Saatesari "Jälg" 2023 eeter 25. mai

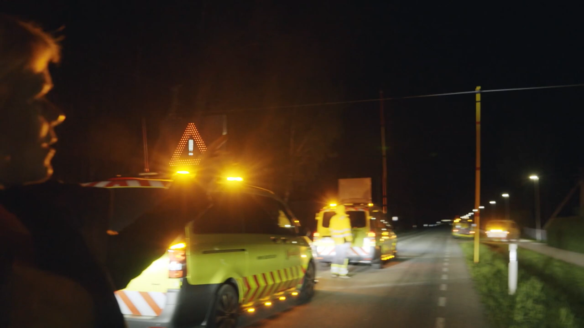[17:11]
Üks elektriliin on kuidagi kahtlaselt pingul, et ta peab tegelikult nii kõrgele saama, et see punane jutt sealt alt läbi läheb.